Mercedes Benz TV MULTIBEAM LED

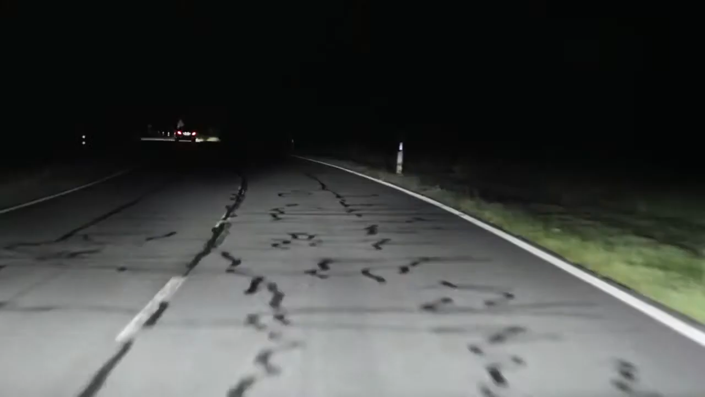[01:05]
The next generation of dazzle-free high-beam headlamps.
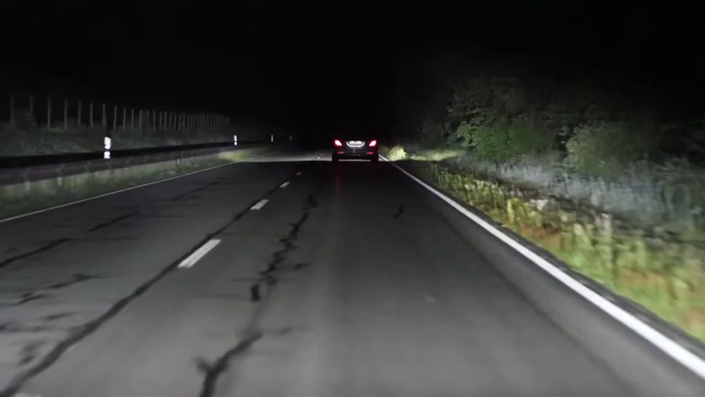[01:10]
When the camera positioned behind the windscreen detects another road user, the precision lighting module with its grid light source reacts immediately.
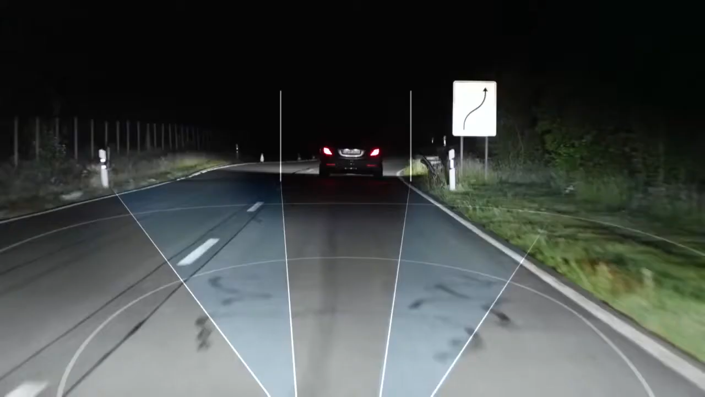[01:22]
individual areas of the road can be very precisely illuminated or systematically darkened within hundredths of a second.
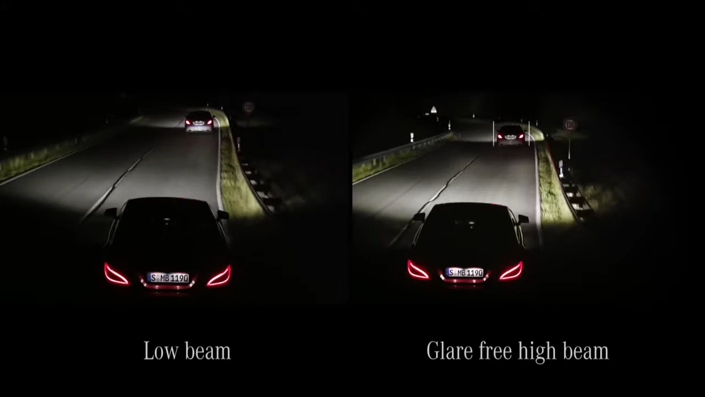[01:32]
At the same time, the road ahead and its edges are illuminated far more brightly, further and more precisely than with any other lighting system available in the market.
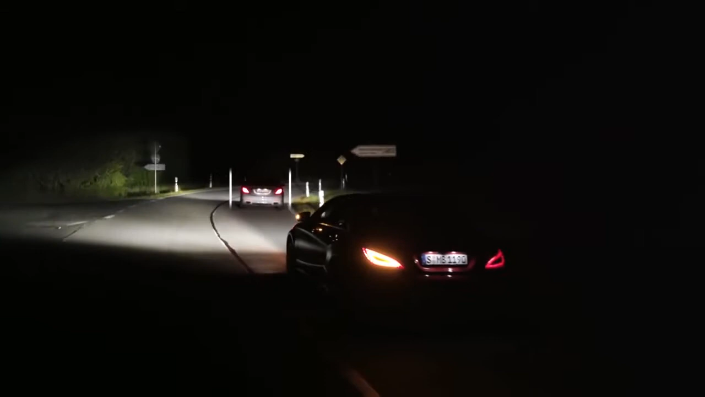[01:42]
Full high-beam is reactivated as soon as there is no longer a risk of dazzling the other road user.
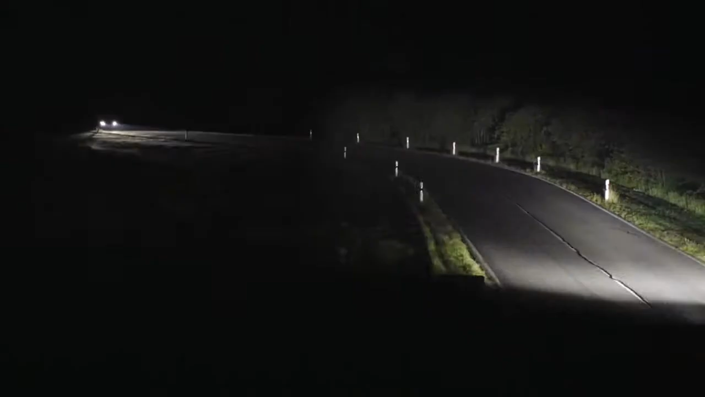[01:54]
This extremely fast-responding and precise system also follows the course of an oncoming vehicle, moving the darkened area with the light beam so that the other driver is not dazzled. At the same time, the vehicle's own lane and its edge are fully illuminated.